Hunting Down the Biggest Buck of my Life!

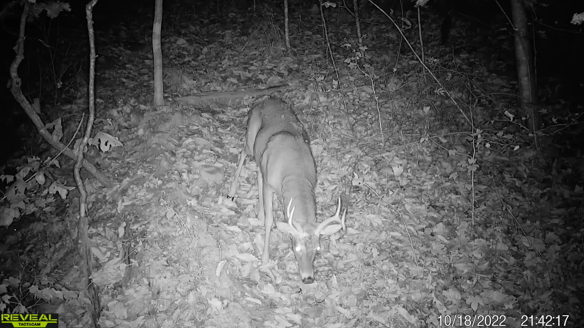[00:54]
we ended up getting a few that came back pretty regularly, and regularly enough, in my opinion, to go ahead and give them names and start tracking them. The first buck that came up was Shadrap. He is a monster, and I don't know what happened to his left side, but it is going wild, okay?
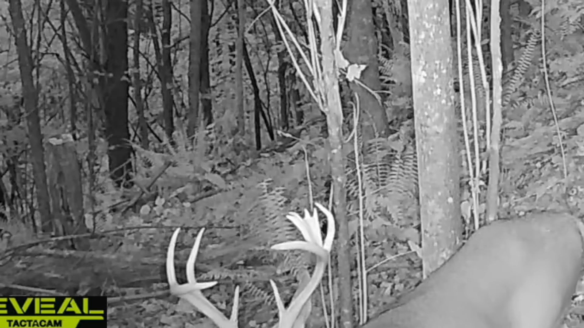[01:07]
It's having like a pizza party inside the angle.
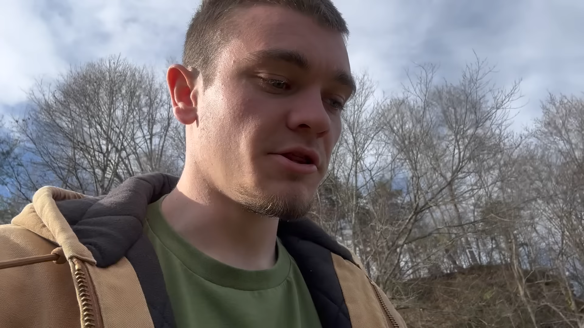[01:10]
Literally crazy things happening with this deer.
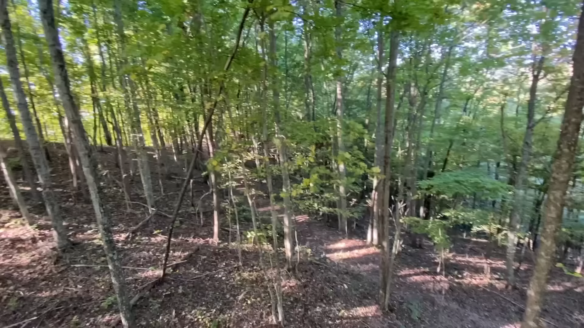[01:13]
This buck was located in an area I called Split Buck Peaks for obvious reasons. There's a buck with a split on it. It's a pretty basic name, but it's good enough. And then another buck showed up, and his name was Gasoline. Yes, that's right, Gasoline from last year. You can see the transformation from last year to this year. You can tell it's the same deer just because of the shape of the antlers.
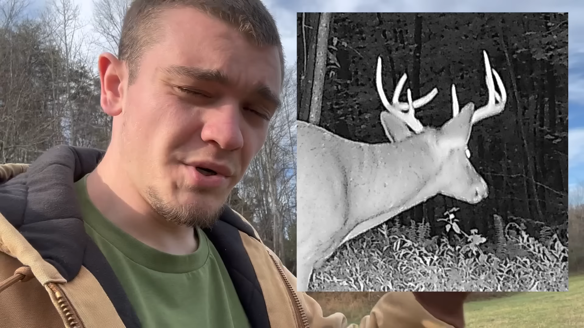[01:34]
Really wide, spaced out tines that are pretty thin, but go pretty tall. This was the same buck I shot at and missed last year, and if I can figure out a way to take him out this year, he will literally be the biggest buck of my life.
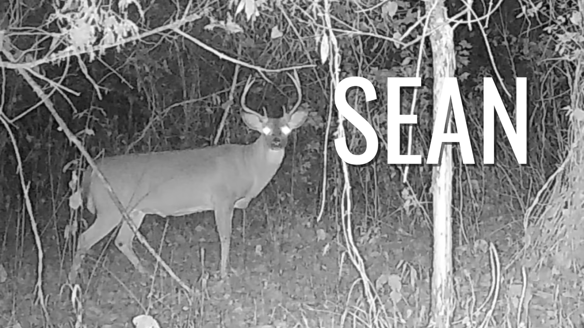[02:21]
And then there's Sean, a giant seven-pointer that's easy to identify because his right antler comes up to a perfect fork. Sean's been running the woods around my cameras quite often, and he is by far the buck that I've got the most pictures and videos of.
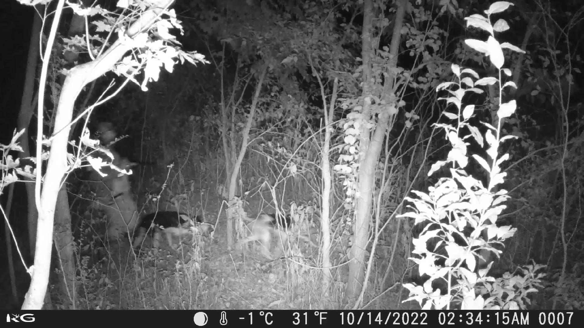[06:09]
I had a picture of a random guy coon hunting,
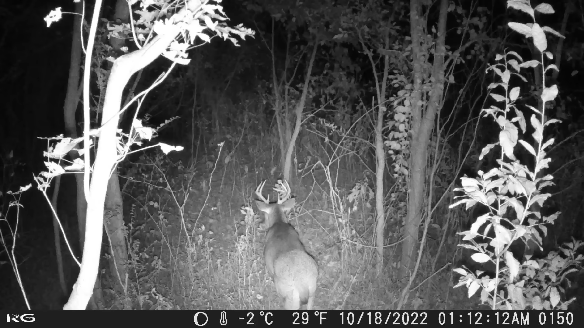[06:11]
but I also had pictures of some bucks that showed up. From these videos, it looks like it's two eight-pointers. One's definitely bigger than others, but I knew that as the rut was coming in, there's always a chance that a big buck could just come storming through that same area. And can you guess what happens next?
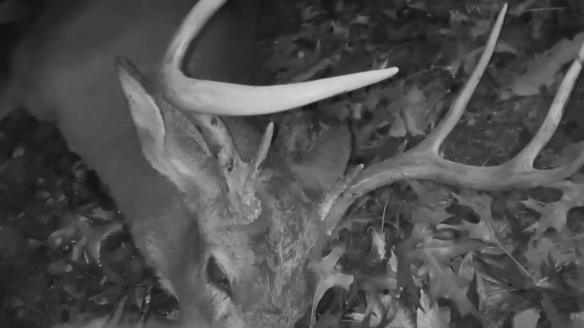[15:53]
But if you're talking about Kendall Gray, this dude's a giant. I ain't necessarily the biggest deer I've killed.
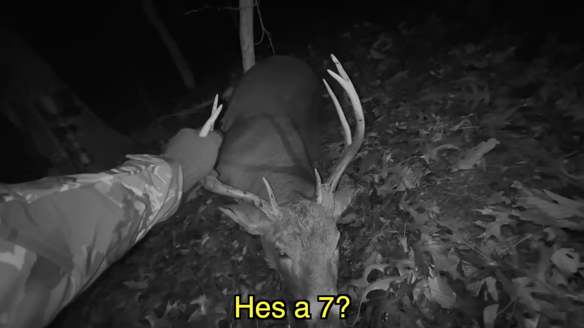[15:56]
Is it seven? Yeah, seven. Jeez, Sean. Sean. Dude, stinking Sean. I can't believe this happened.
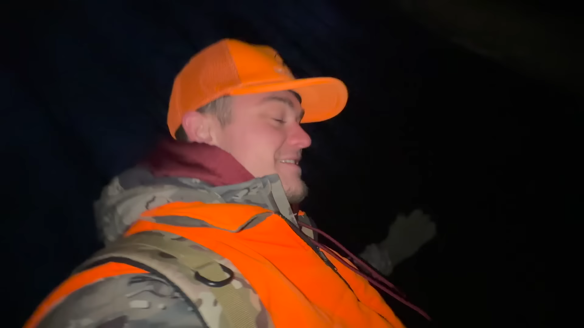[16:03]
Sean's not huge, but... Oh, God. That's right where I was aiming.
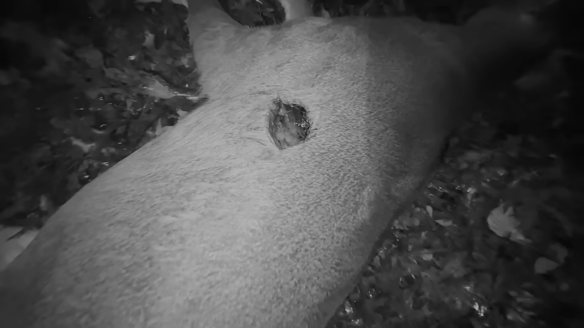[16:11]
I really wasn't looking forward to it.